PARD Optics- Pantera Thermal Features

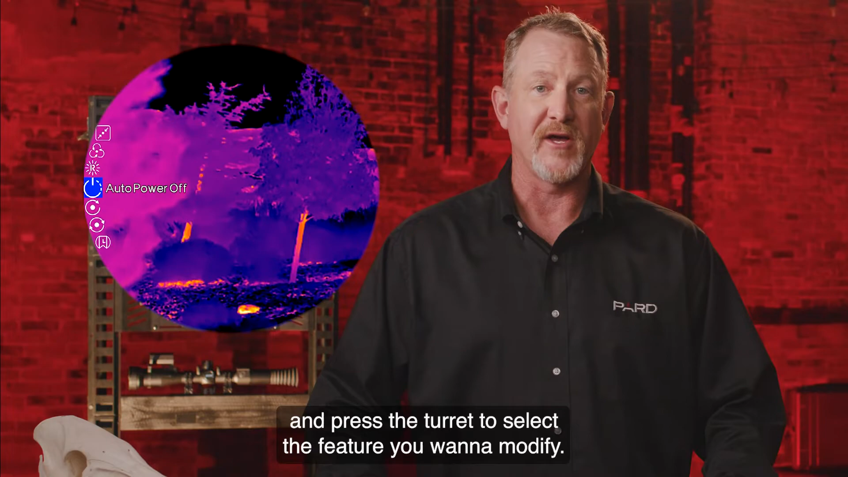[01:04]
It's that easy. Now let's start with the sensor. The Pantera Zoom is offered with a 640 by 512 sensor resolution.
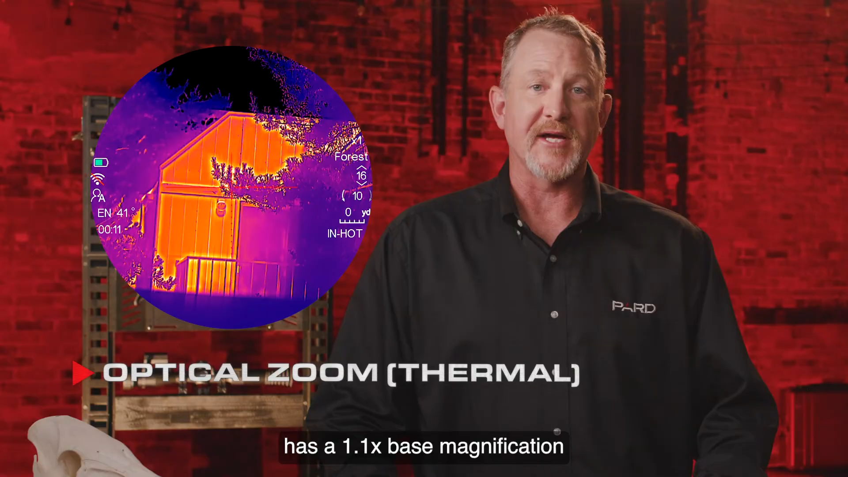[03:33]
The PARD Zoom 25 millimeter lens has a 1.1x base magnification and the 50 millimeter lens has a 2.2x base magnification. You switch between these two lenses by adjusting the main lens ring back and forth and focus with the knob on the top of the ring.
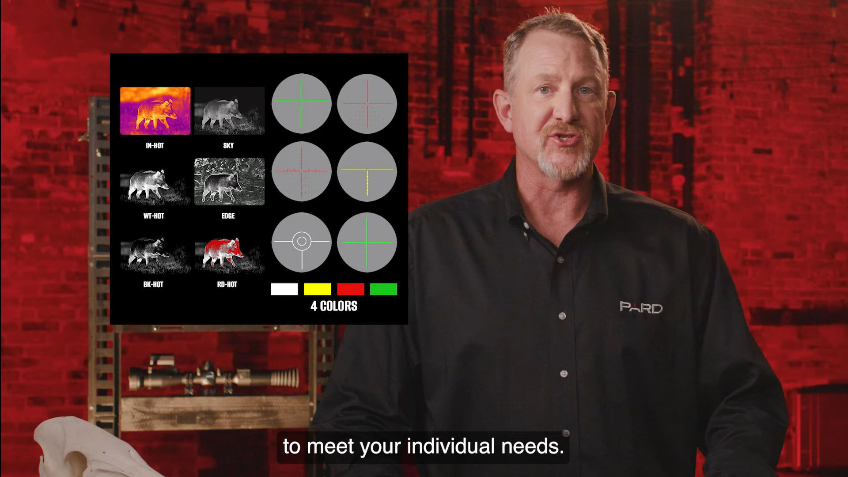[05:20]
The Pantera Zoom also includes four individual reticle colors based on user preference.
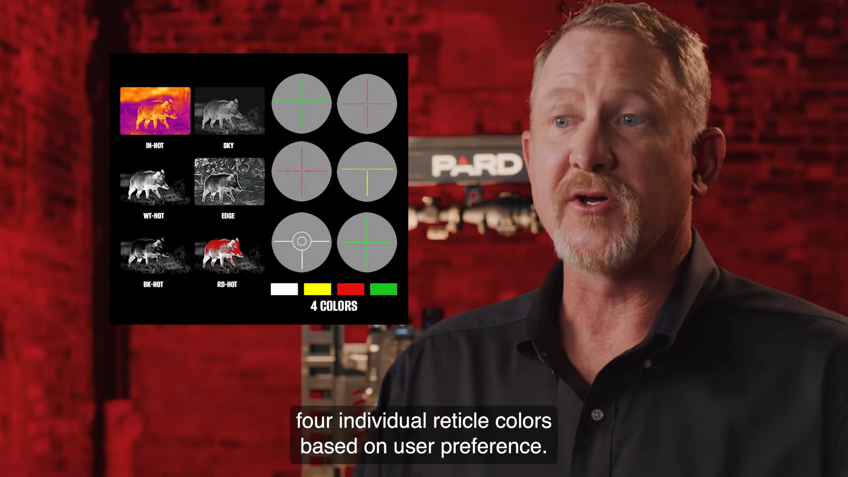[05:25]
You can choose from red, white, yellow, or green, and these can be paired with any of the six individual built-in reticle styles.
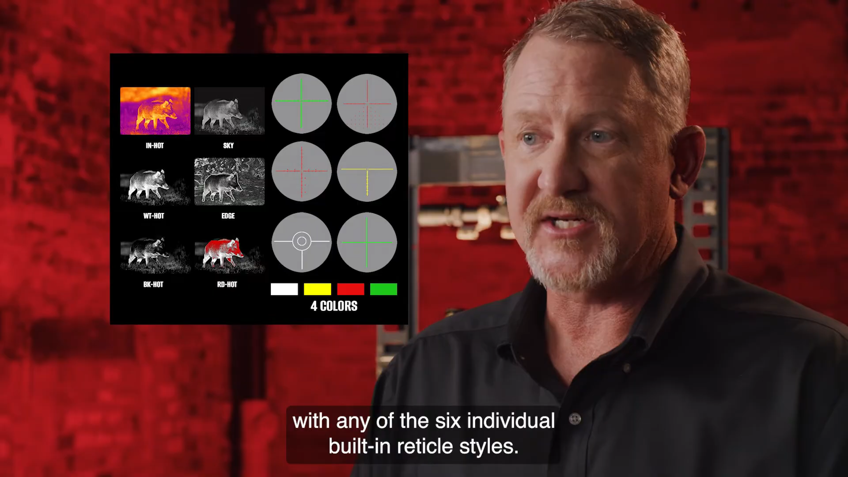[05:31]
There are also some amazing video and photo capabilities built in.
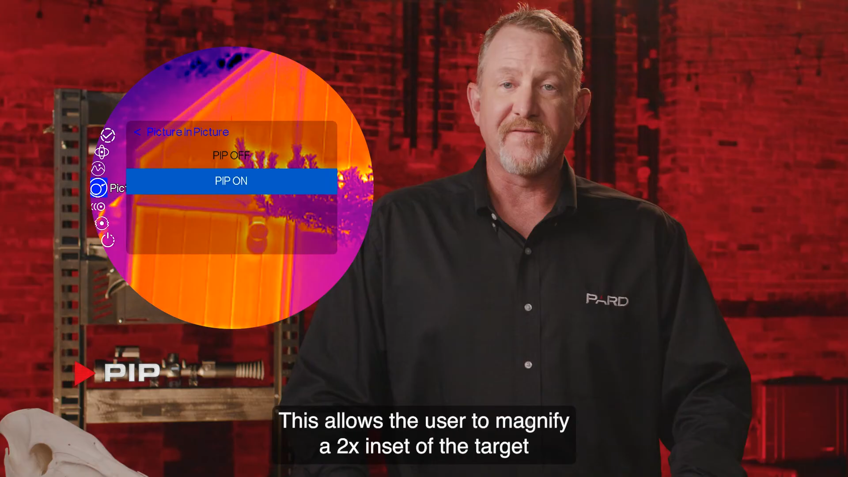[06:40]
This allows the user to magnify a 2x inset of the target that can be viewed picture in picture over the main image. Built-in compass.
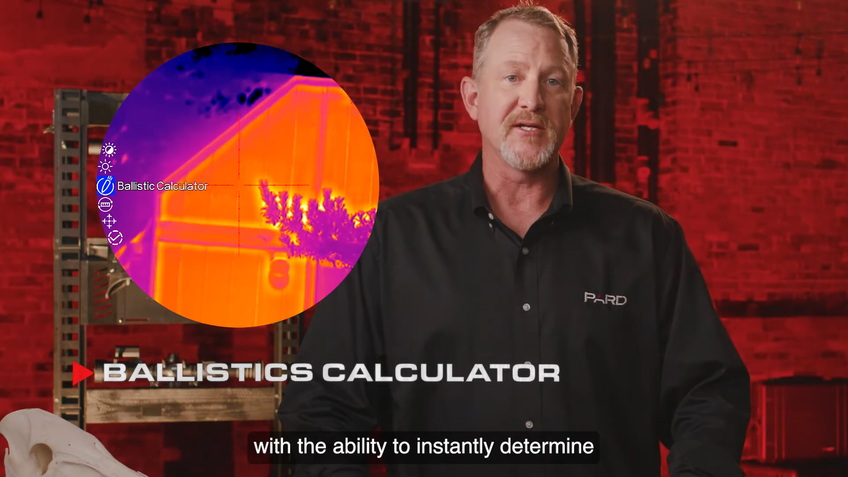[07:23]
This feature provides the Pantera Zoom with the ability to instantly determine changes in shot placement with the push of a button. Initially, you'll need to pre-program the key variables into your scope such as muzzle velocity,
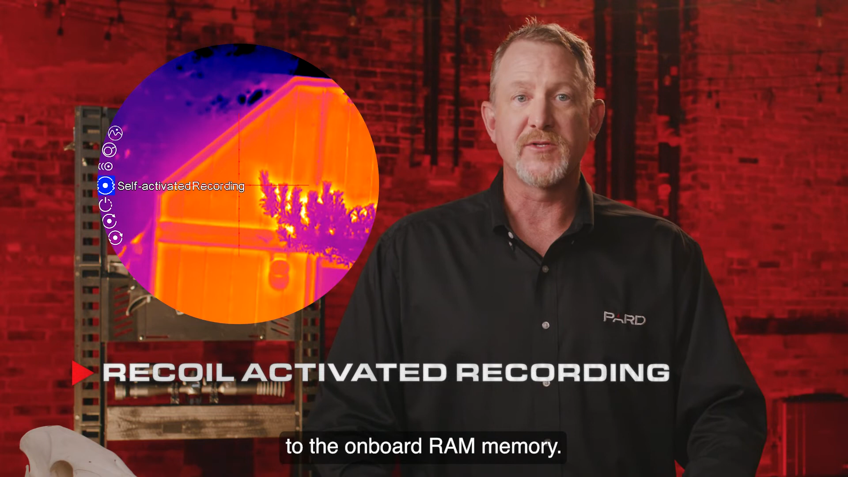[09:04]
The instant that the scope detects shot recoil, that 20-second loop is dumped onto the removable SD card for future viewing.